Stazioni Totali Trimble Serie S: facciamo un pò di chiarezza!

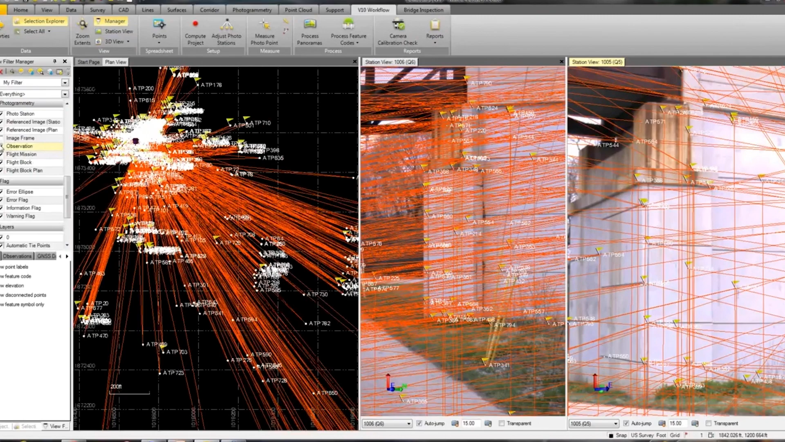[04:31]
consentendo al topografo di documentare in modo efficiente caratteristiche che sono state esaminate. Partiamo ora con la storia degli strumenti.